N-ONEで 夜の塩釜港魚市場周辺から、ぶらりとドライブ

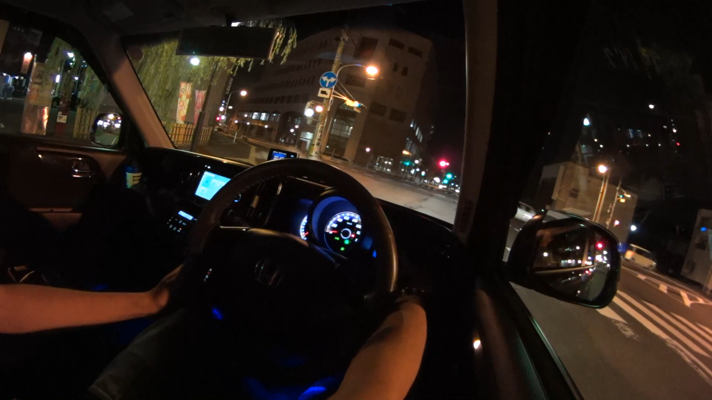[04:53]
現在 N1 の燃費ですけど 12.3 キロですね。まあ、決して良くないんですが、そんなに燃費気にして走ってないせいで13キロまでちょっと行ってないですね。で、距離は8900キロ、納車したのが去年の12月ですので、 現在8900、まあ、9000キロですよね。まあ結構走ってる方かなと思います。